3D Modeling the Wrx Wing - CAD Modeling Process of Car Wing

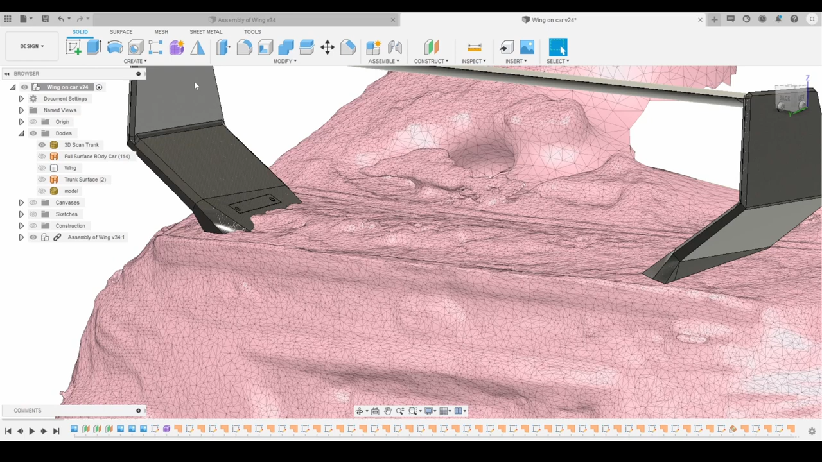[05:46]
So all of these parts are gonna be 3D printed out.
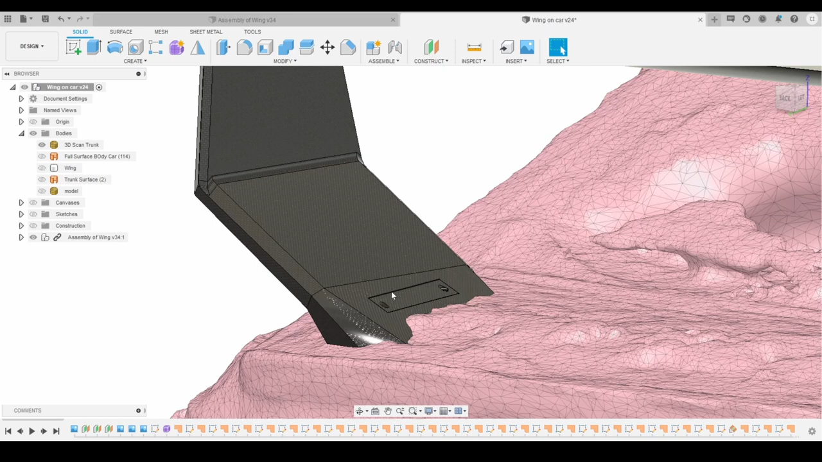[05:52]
And there's no real good way to mount it through plastic and through carbon,
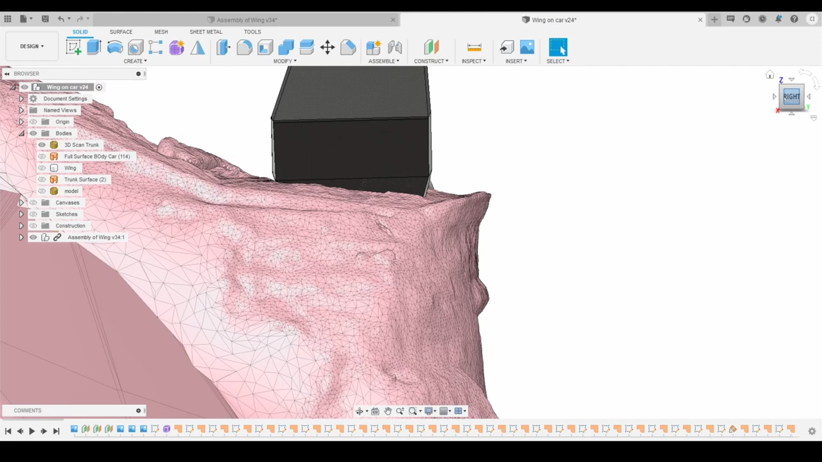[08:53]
I can talk about it in a future video, but I basically had to shorten the little back piece right here because it was actually clipping into the spoiler of the stock WRX.